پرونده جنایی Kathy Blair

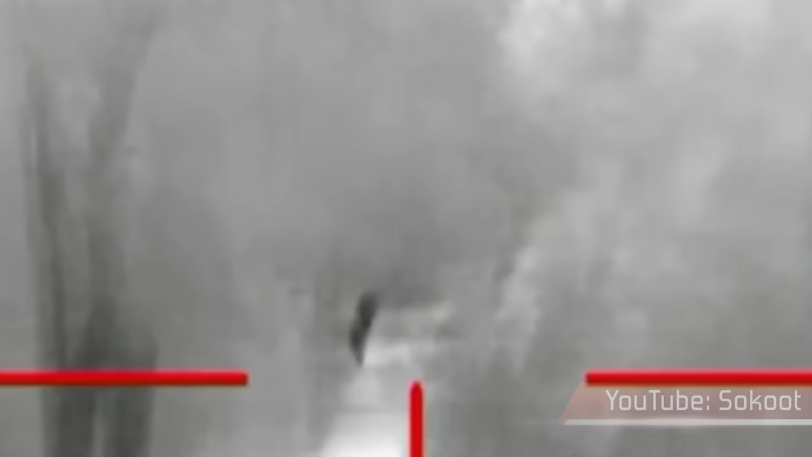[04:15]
تصاویری که او در اختیار پولیس گذاشته بود خیلی با عرضش بودن ولی
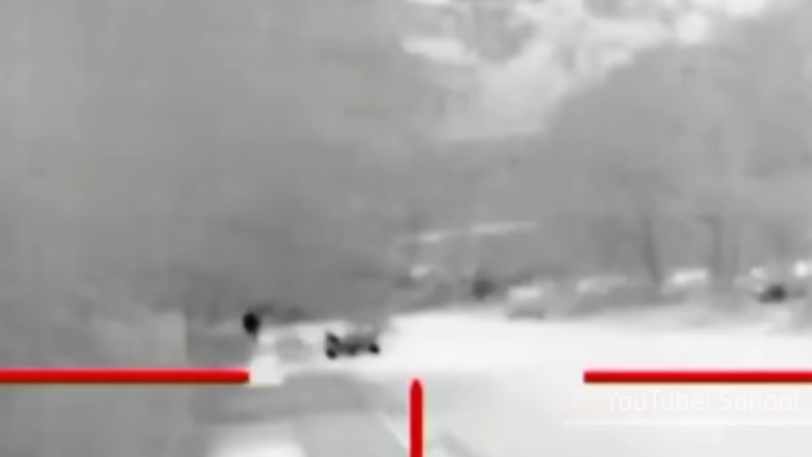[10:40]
اون فرد تو فیلم بیشتر به شان شباحت داشت تا به راه رفتن تیم
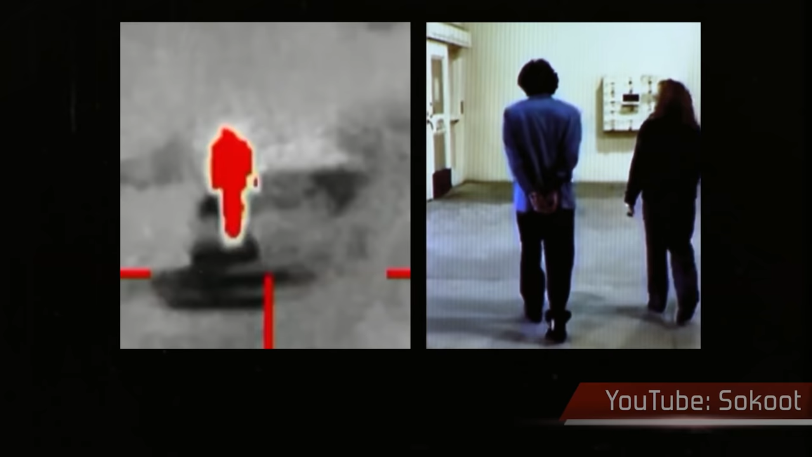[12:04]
بله شواهد نشون می داد برعکس اون چیزی که همه فکر می کردند